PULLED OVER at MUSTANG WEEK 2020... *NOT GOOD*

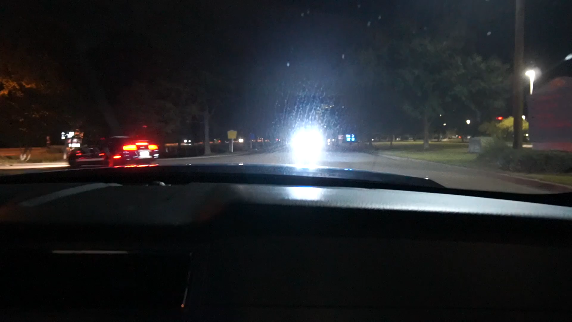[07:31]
Look, there's one in front of us, and there's one on that corner. They are not playing games this year. Yeah, right.